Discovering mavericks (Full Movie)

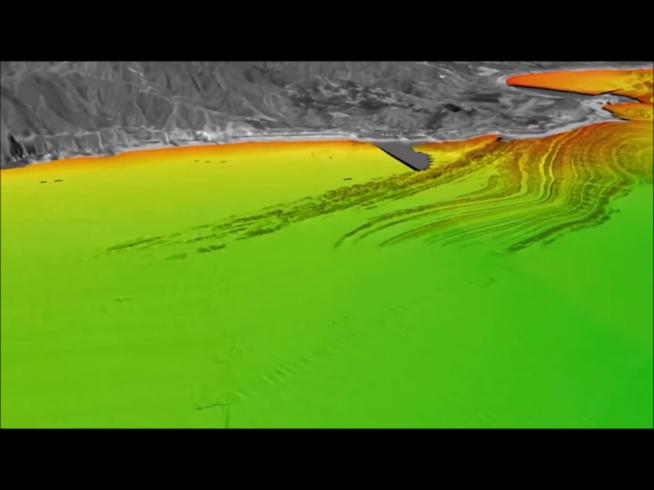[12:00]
The other part that's unique about the wave is the way the reef is shaped. So the swells come in from the northwest, and it hits the shallow reef and it jumps up, but they got these deep rutted fingers that run off.